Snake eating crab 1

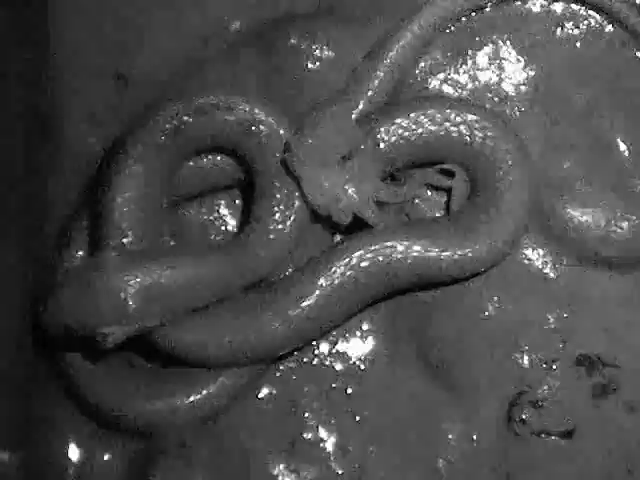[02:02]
Now you can see the snake is coming back to locate the remnants of the crab. Once again this is in total darkness and just being viewed with infrared. So smell is playing a key role in the snake being able to find the remaining a bit of food. This species of snake is closely related to another species in Southeast Asia that eats crabs, Verdonia leucobalia.